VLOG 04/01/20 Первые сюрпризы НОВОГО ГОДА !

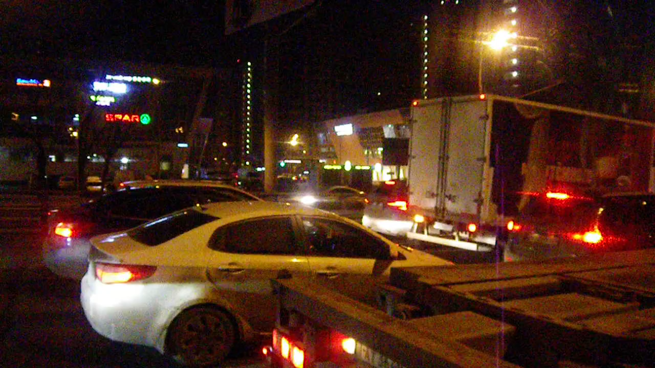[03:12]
какой-то завод завода трудом в помине нет вот а это поворот сторону видно и на видно и туда раз торговила вот как раз